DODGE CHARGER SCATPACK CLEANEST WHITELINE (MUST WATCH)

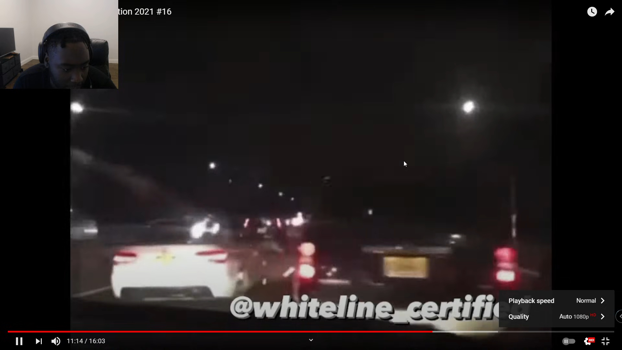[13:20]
Oh, yeah, we in that too, nigga. Yeah. Right there. One more time. Infinity caught that? You made an Infinity break? Yeah, he's coming for you, bro. I've never seen Infinity just get cut in front of and think he's not about to cut you back off. Mm. That man's about to not go home just to make sure he gets you back, bro. Ooh. Get in there. Don't let that BMW leave you.
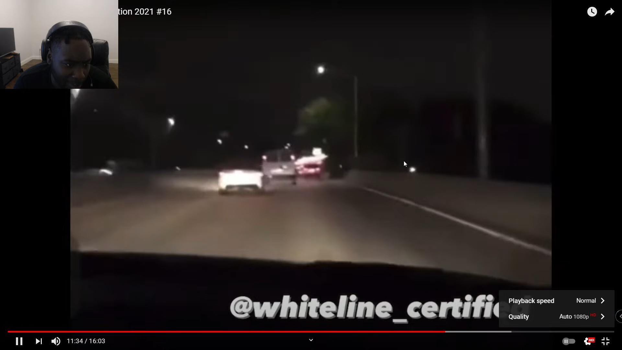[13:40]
Oh, that bike is dipping on y'all. Y'all really trying to keep up with this bike who can just white line through all that shit. Oh yeah, don't let that bike leave. Yeah, get in front of the bike. Yeah, I think we seen that video. I don't remember, but that motherfucker got jiggy on it.